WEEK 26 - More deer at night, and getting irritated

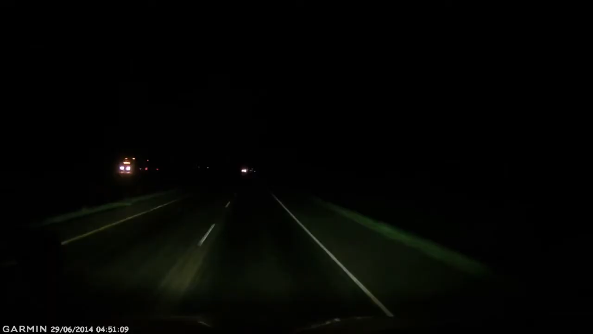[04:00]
Forage La Prairie, Manitoba, always important to pay attention to the wildlife out there, like this fucker right here.